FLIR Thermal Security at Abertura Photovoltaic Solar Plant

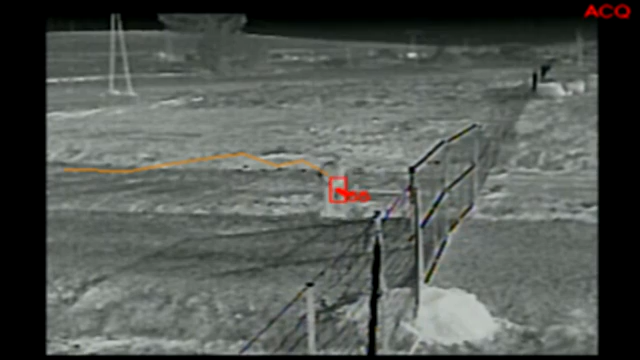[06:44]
This was one of our reasons, and the most important reason was the analytic system of FLIR, which was much more better than the one we were using in other of our installations.